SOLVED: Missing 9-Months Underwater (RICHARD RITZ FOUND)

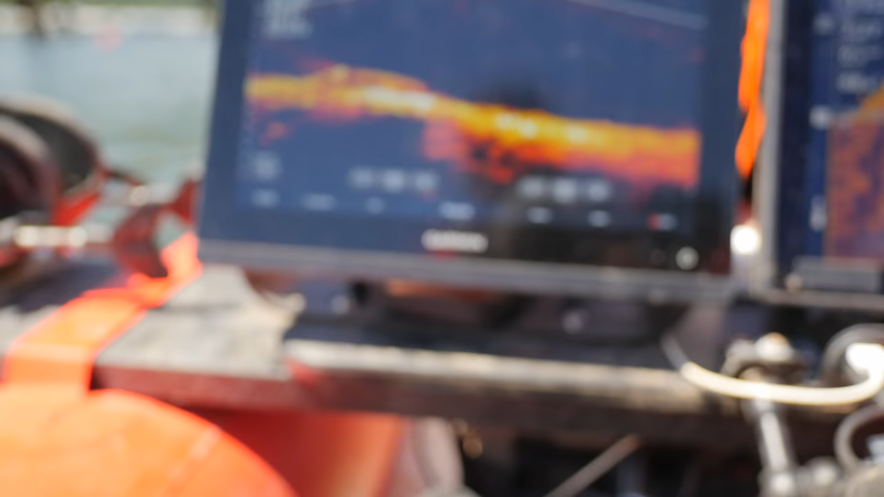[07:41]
Okay, you should be on one right now. Like you just landed on the roof, Sam. Yep.
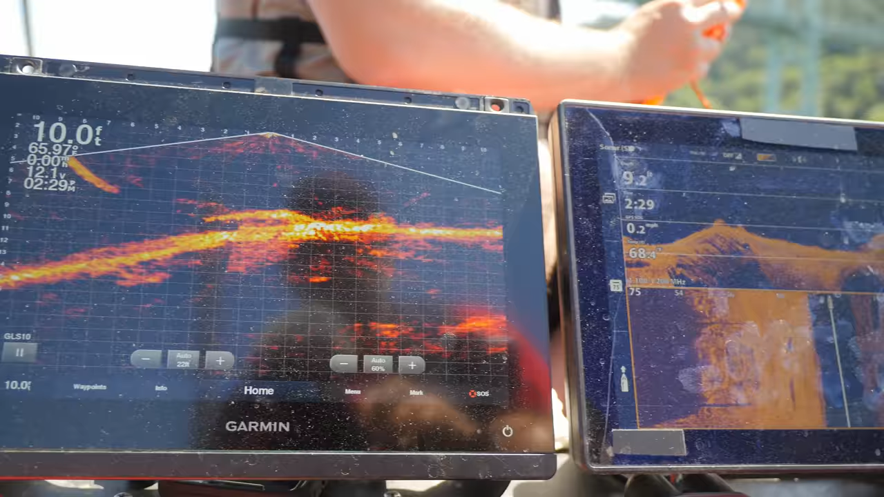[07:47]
Yeah, these ones are buried.
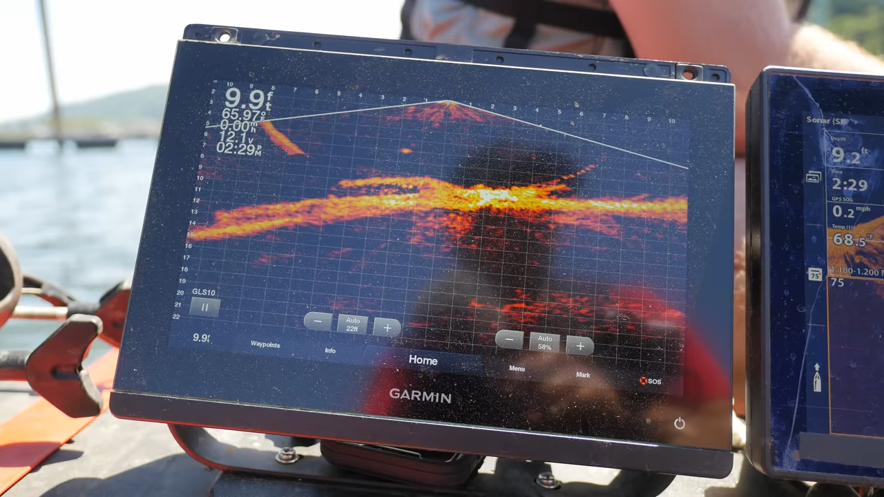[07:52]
I want to get back over to that one that could potentially be an SUV.
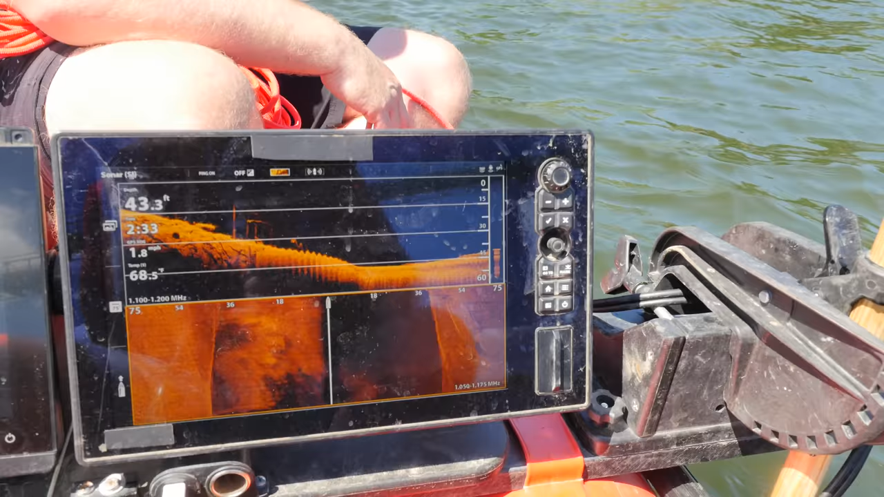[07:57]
On screen: depth 43.3 ft, water 68.5°F, speed 1.8 mph
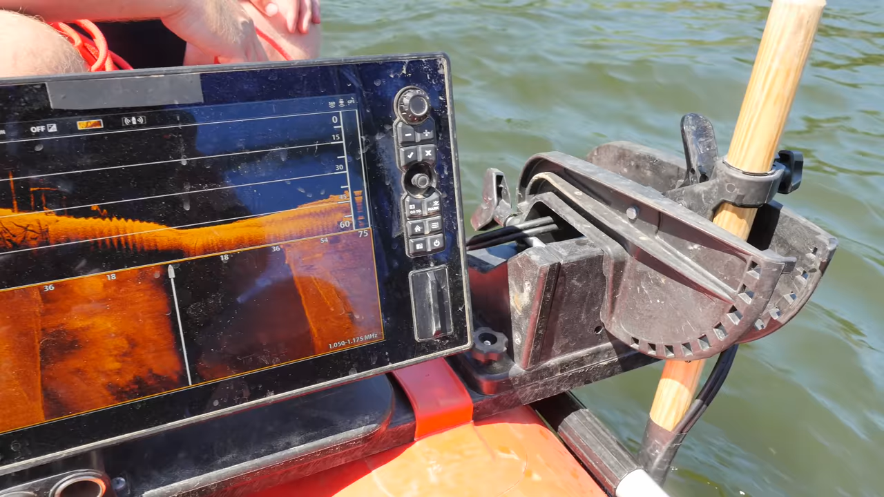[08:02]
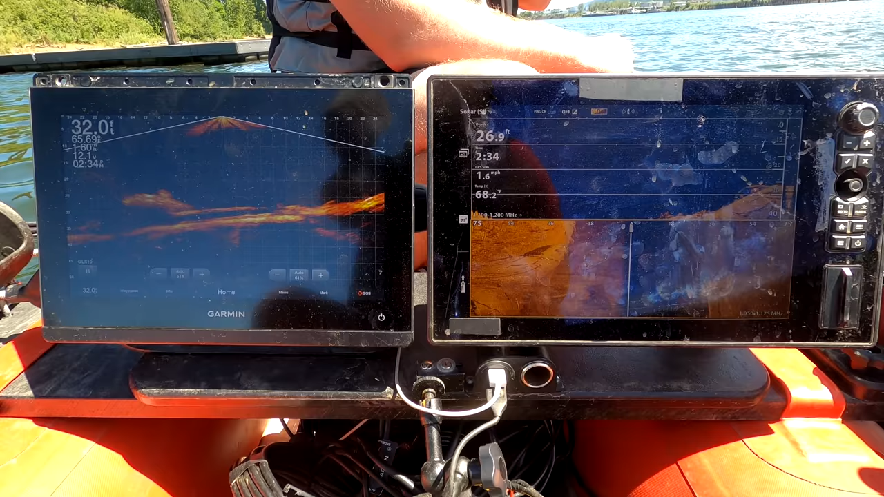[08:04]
Yep, there it is. Right there. Okay, drop right there.
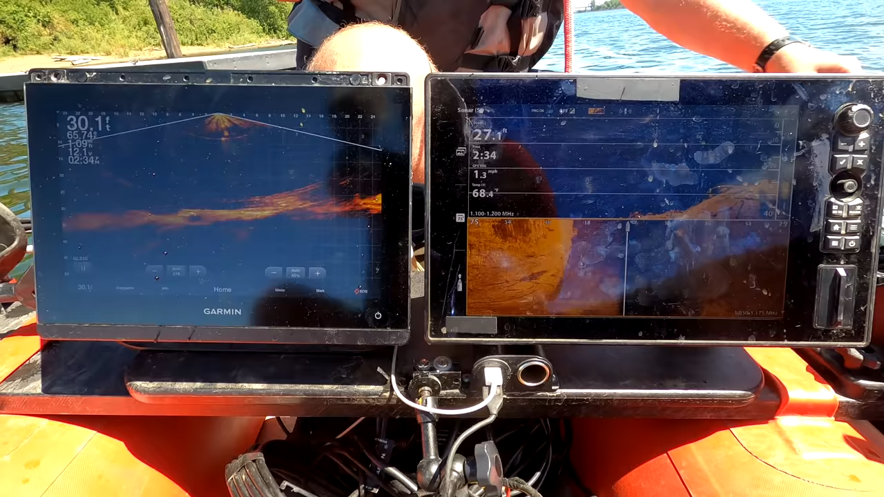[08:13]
Okay, so we're going down 30 feet. You should be close to the bottom until you got the knot.
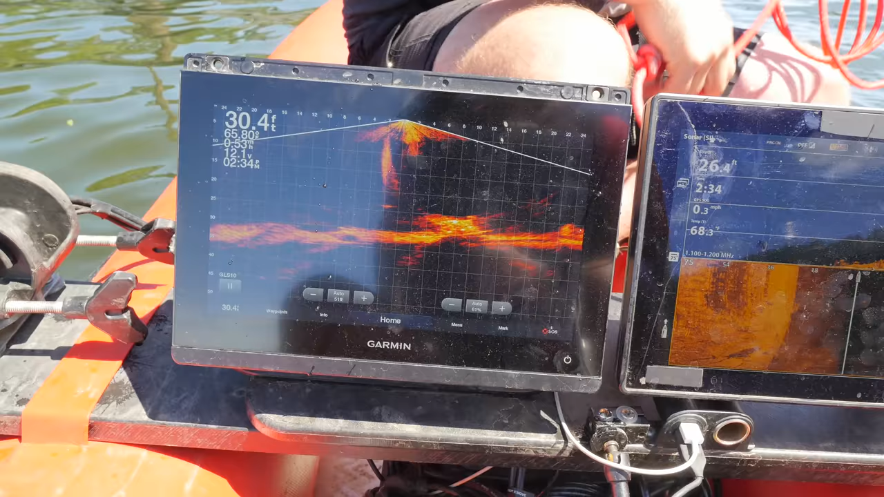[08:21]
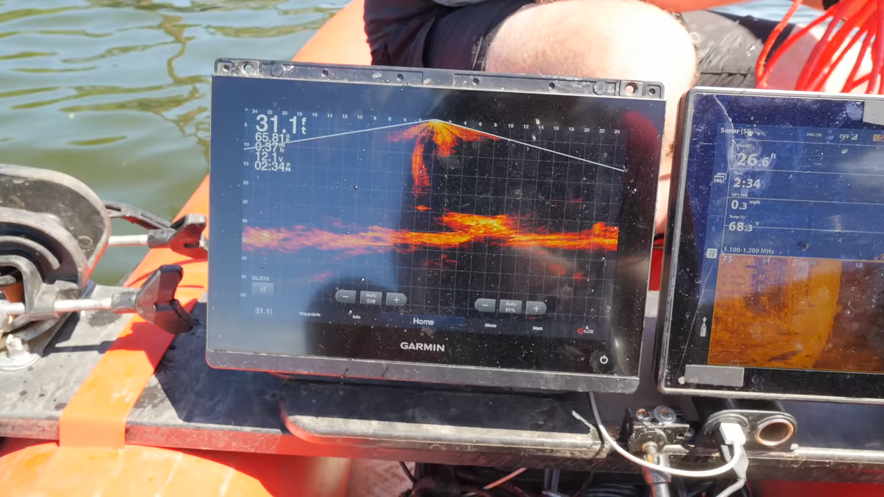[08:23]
You only need like another 3 feet and you're there. There you go. Okay.